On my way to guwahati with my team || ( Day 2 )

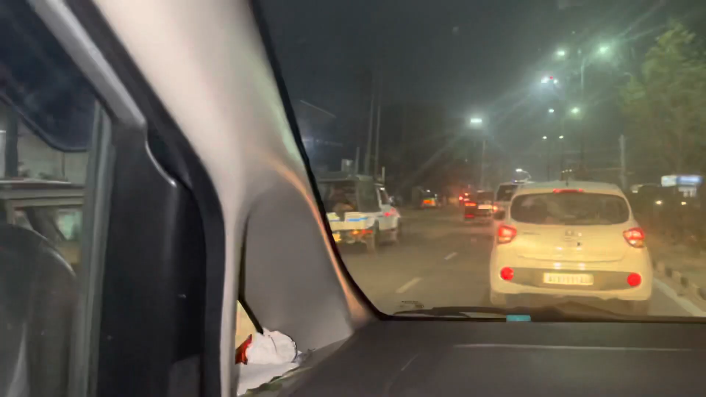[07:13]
আমি এতিয়া গুৱাহাটীত সোমাইছোঁহি ছয়মাইল পালোহি এতিয়া আমি গৈ আছোঁ আৰু এইখন ছয়মাইলৰ ব্ৰিজখন আৰু ধুনীয়া বতৰ আজি বতাহ গৰম সুন্দৰ পৰিলে।
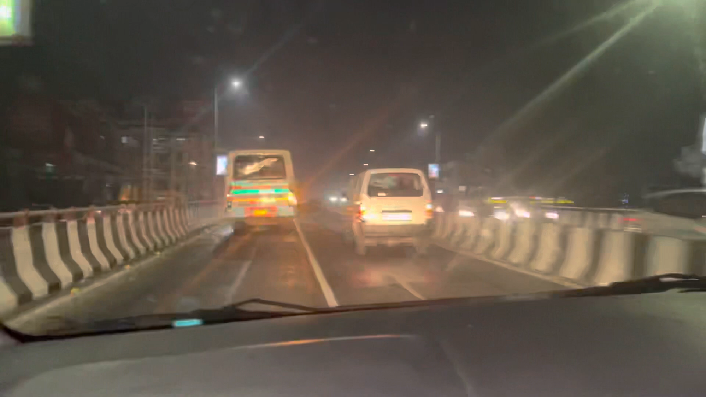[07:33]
আজিকালি মেইন কথা হ'ল কি সন্ধিয়াবেলা খুব ট্ৰেফিক জাম হয় মানে অলপ চলাবলৈও চালকৰ অলপ অসুবিধাটো কৰিবলগীয়া হয় সেই বুলি ট্ৰেফিক ৰুলছ মানি চলাতে
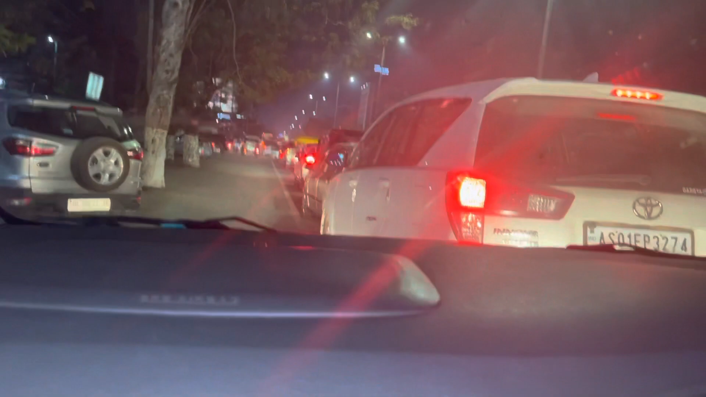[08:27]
আমি এতিয়া বৰ্তমান ট্ৰেফিক জামত ফচি আছোঁ আগৰখিনি আমি পিছত দেখুৱাই আছোঁ।